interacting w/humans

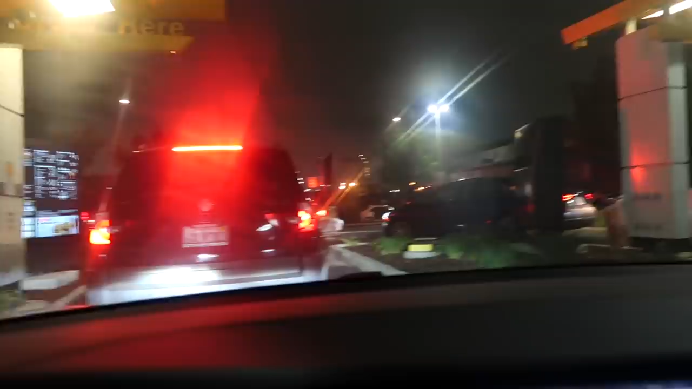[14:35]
Oh my god, there's ambulances. Why is there an ambulance at McDonald's?